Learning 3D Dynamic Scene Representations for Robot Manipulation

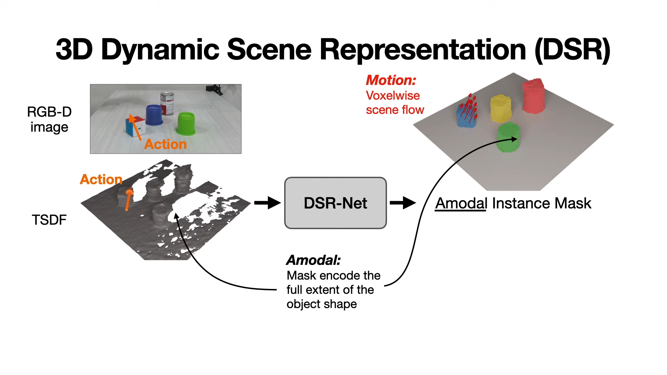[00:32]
To enable this prediction, the network also infers a 3D amodal object instance mask, where the 3D volumetric mask encodes the object's complete 3D geometry, including occluded regions, and the different colors representing different instances. The network then warps the scene representation with the predicted scene flow to produce spatially aligned features for aggregation. In the next interaction step, the warped representation is combined with the new action and
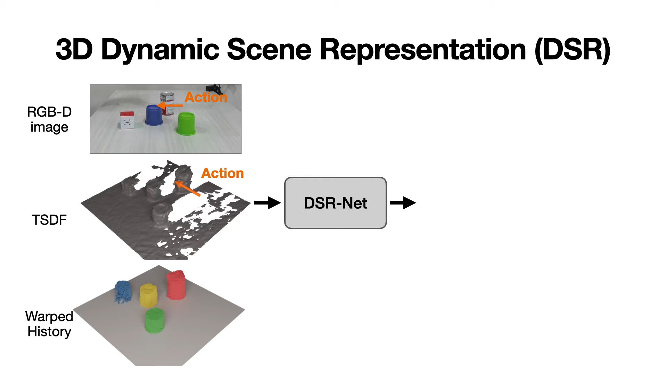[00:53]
observation of the scene for predicting the next object motion. Our algorithm is tested on a real robot setup, where a stick is used as an end effector to push objects from the YCB dataset.
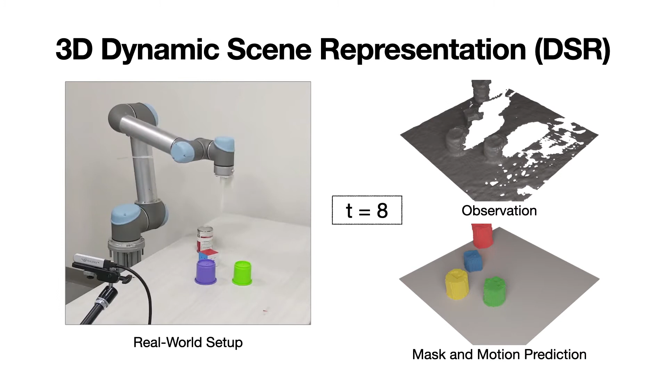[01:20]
Here are more details on our DSRNetwork architecture. DSRNet takes in the depth observation and action as input.
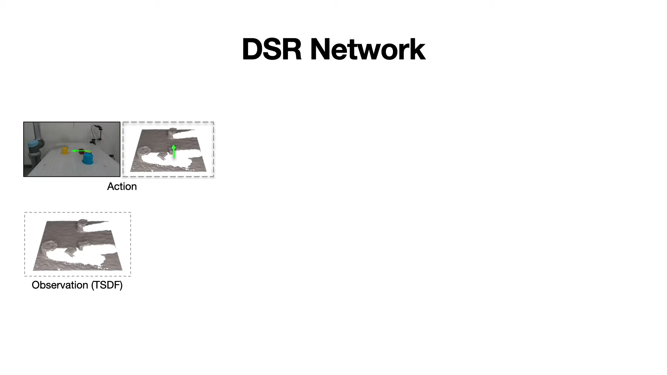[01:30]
The depth observation is encoded as a truncated sign distance function. The scene encoder encodes the input TSDF volume into a scene representation, which is then used to predict an amodal object instance mask.
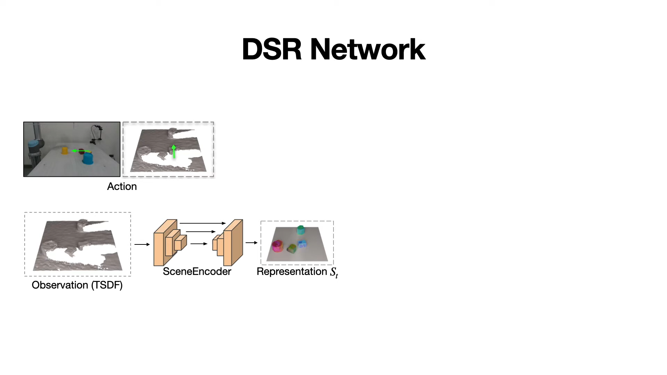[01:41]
In parallel, the action encoder encodes the input action, and the motion predictor predicts object motion represented as the SE3 transform.
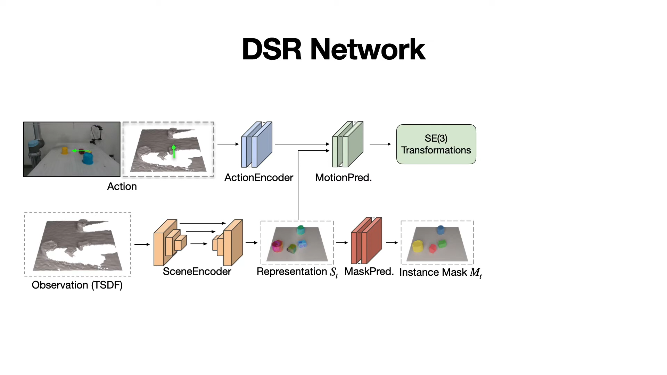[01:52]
The scene flow is computed by combining the instance mask and the transformations. The warped scene representation is used as the history in the next step.
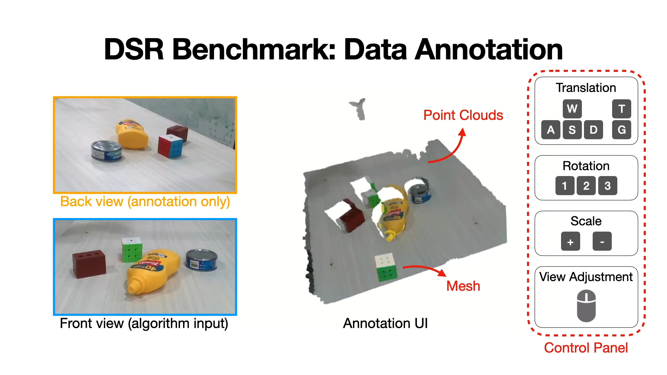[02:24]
the annotator selects and controls a 3D object mesh with a keyboard to match the combined 3D point clouds from two cameras.
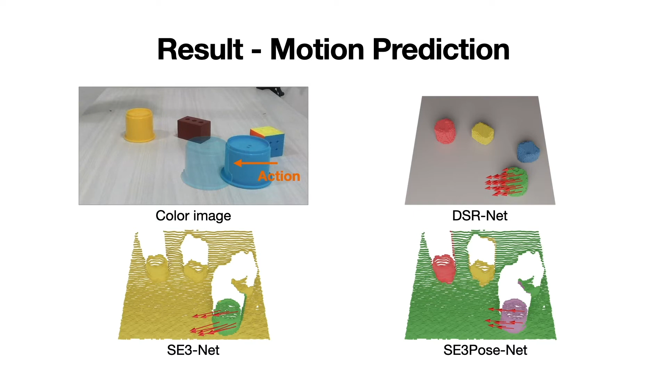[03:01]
The visualization indicates that our DSRNet outputs the full 3D volume, but the two baselines are limited to visible surfaces. Furthermore, SE3Net can only distinguish the moving object, and SE3POSENet may miss small objects. Here is the next state prediction after warping.
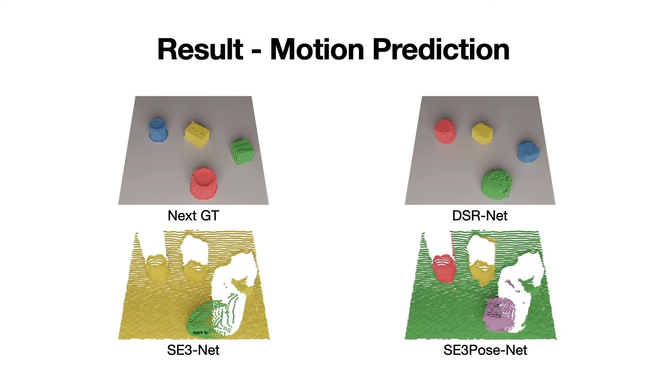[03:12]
DSR is able to more accurately predict the next state with better motion and shape estimation. Quantitative results also indicate our DSR model can achieve better performance on motion prediction.